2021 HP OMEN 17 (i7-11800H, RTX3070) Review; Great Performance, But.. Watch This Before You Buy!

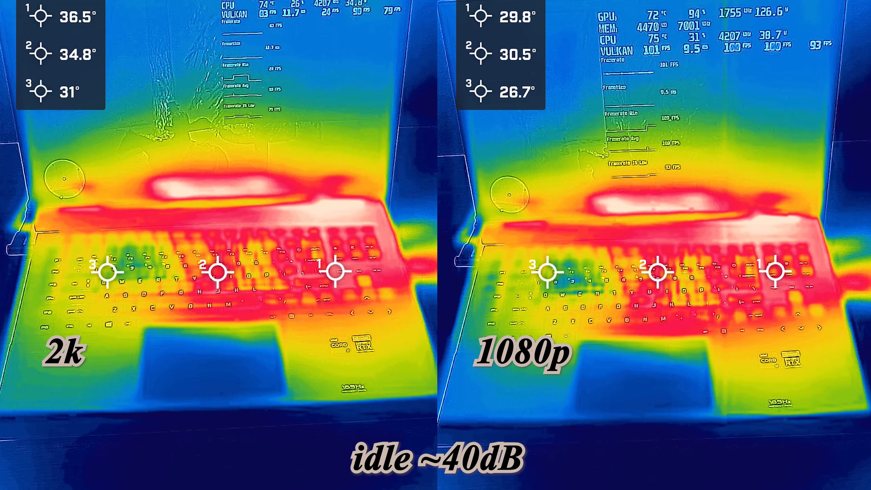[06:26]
laptop can maintain a comfortable temperature but trade off
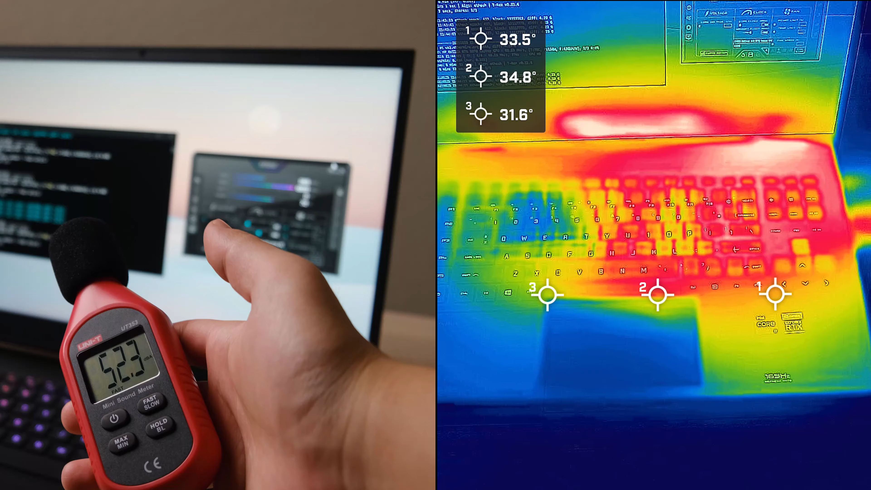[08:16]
similar with the gaming experience the temperature is good but the fine noise is loud from my last teardown video we found this laptop is equipped with two speakers two speakers let's have a try the sound quality